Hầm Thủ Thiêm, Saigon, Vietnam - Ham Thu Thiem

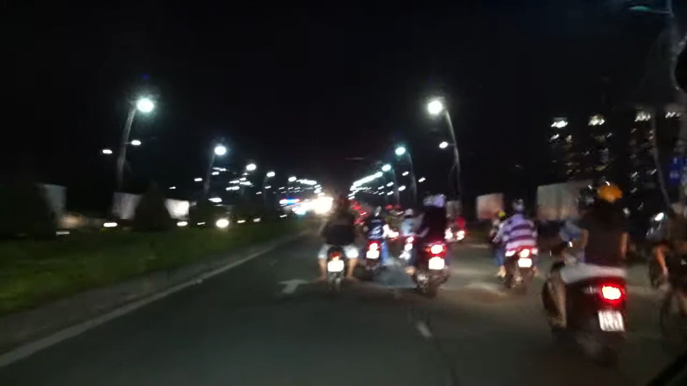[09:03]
và chúng ta bắt đầu lên cầu khánh nhuận bệnh tăng tốc tốc độ bây giờ là 60k 70k
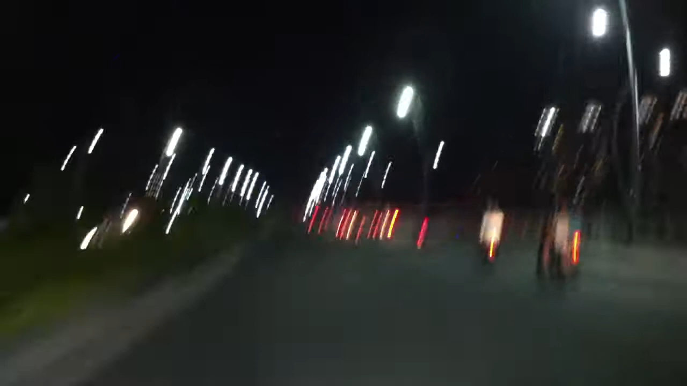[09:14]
80k 90k 120k 100k Khánh lái xe mà ốc phép 101k nên nó bắt đầu giảm tốc độ dần dần
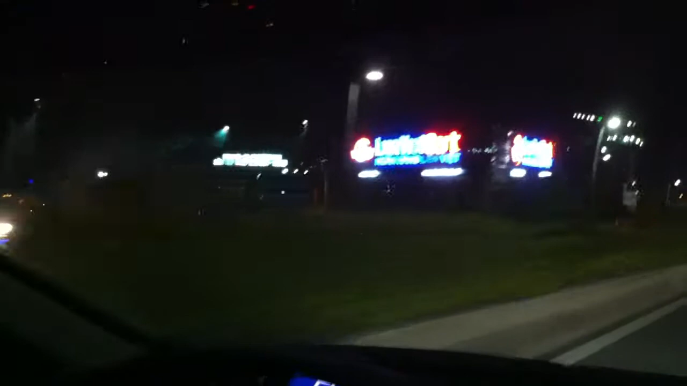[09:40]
và đây là liên việt bánh và đây là liên việt và nơi chúng ta tập góp nhìn làm góp club đây là Sài Gòn Pearls chỗ này nó làm cho bất ngờ
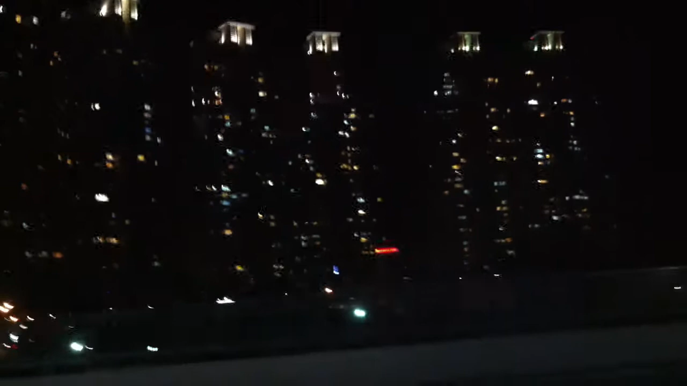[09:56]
nhìn cũng
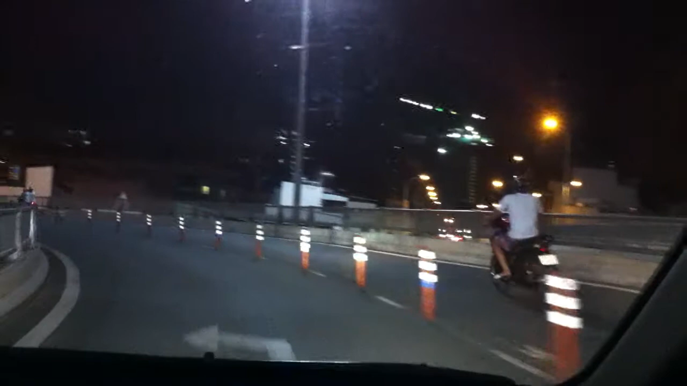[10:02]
cũng ra chỗ này xe nó phải đi nó hơi lệch tí để cái này chết luôn và hiện thời là chưa có thằng nào chết nên thành ra là vẫn cứ thế nó không đi vào tại vì tốc độ cao mà người ta bò cua nó sẽ hơi lệch tí còn hơn là chết thằng lái xe gắn máy ở bên cạnh à đúng rồi chúng ta lại đi lên quận 1 à và như thế là các bạn đã hoàn thành việc đi thăm hầm thủ thiêm qua video qua video clip của tôi các bạn ấn vào subscribe nếu thích